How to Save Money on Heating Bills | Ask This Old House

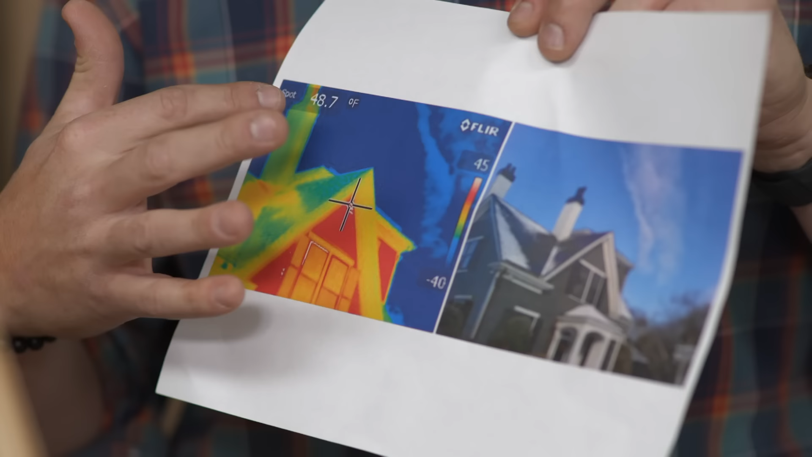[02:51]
On screen: spot 48.7°F
And what you're looking at is surface temperature. And if you look at the greens and the blues, those are actually good. That means that heat is being resisted to actually coming out of the building. And you could see what they did here is they actually insulated the roof rafters.
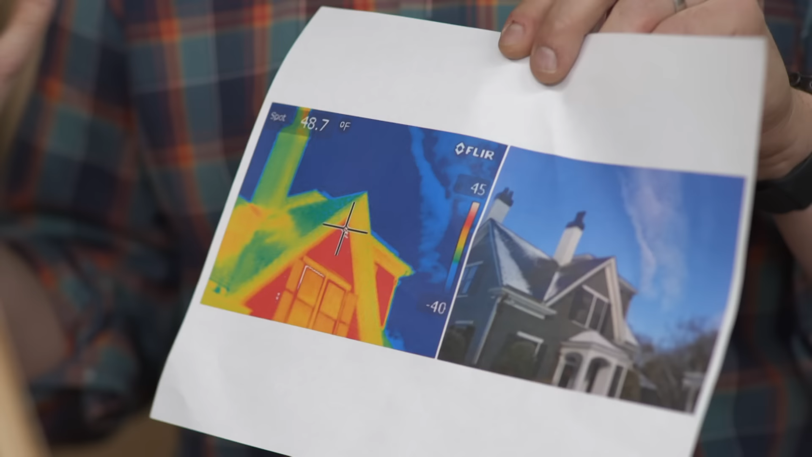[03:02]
On screen: spot 48.7°F
So all the red means the heat's coming out of the gable, which isn't good. But at least we know the roof has been done properly. That's right. We can verify the roof has been done properly. The gable wall still needs to be insulated.
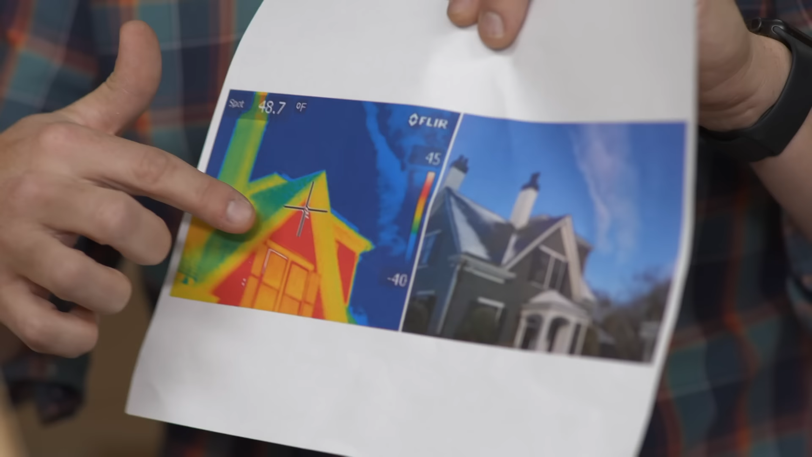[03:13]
On screen: spot 48.7°F
And you can see that there's an old gable vent there that was sealed up. It's a serious air leak coming right through the attic space.
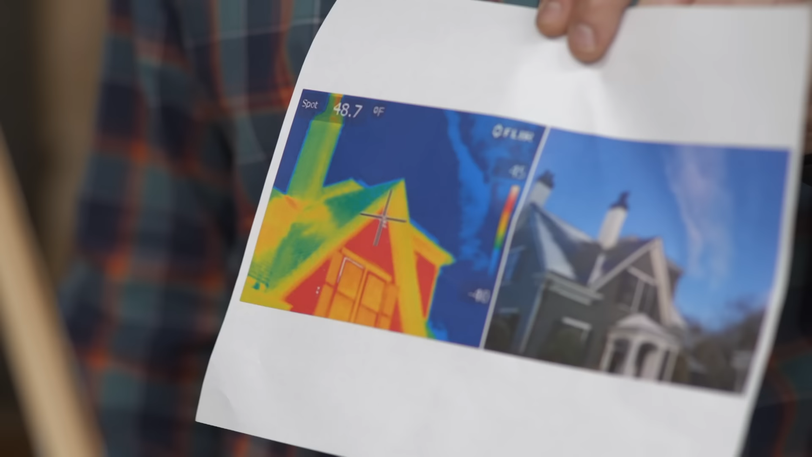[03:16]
On screen: spot 48.7°F
And that's that point about heat going to cold. It'll go this way through the sidewall, too. Right.
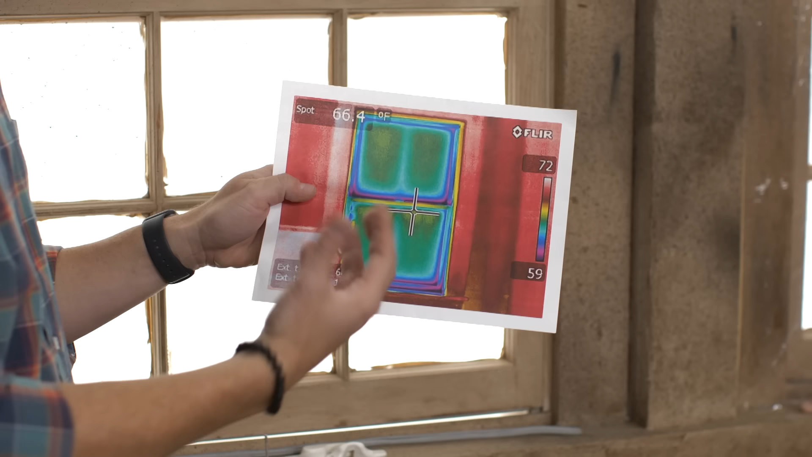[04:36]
On screen: spot 66.4°F
That represents the air leakage. That's actually the cold air infiltrating, getting in through the meeting rail and the gap between the upper and the lower.
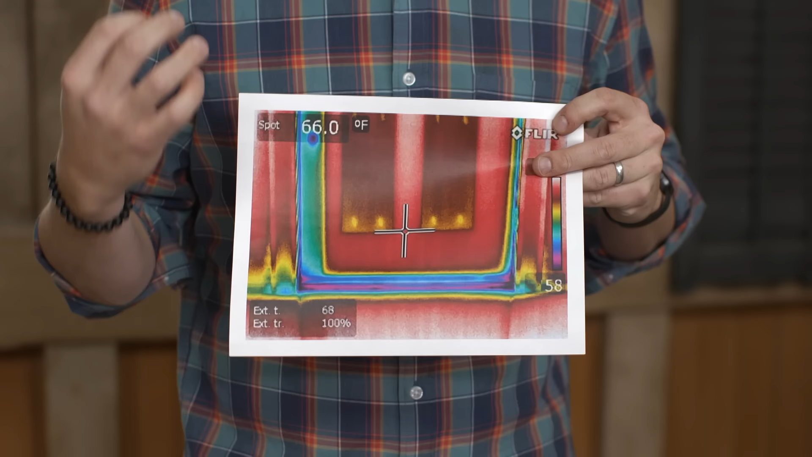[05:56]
On screen: spot 66.0°F
And you can see all that cold air coming in right along that gasket. Okay. All right.
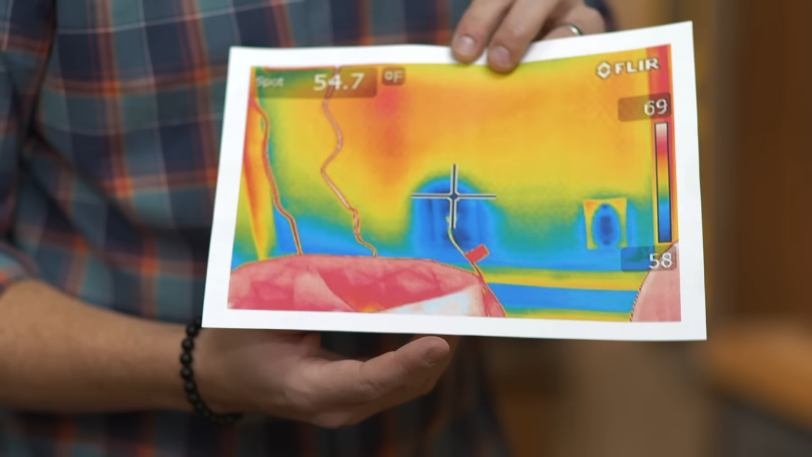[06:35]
On screen: spot 54.7°F
Look at the electrical outlet. Look how leaky it is, right? Oh, yeah. So you're not going to be able to get in there and add more fiberglass insulation.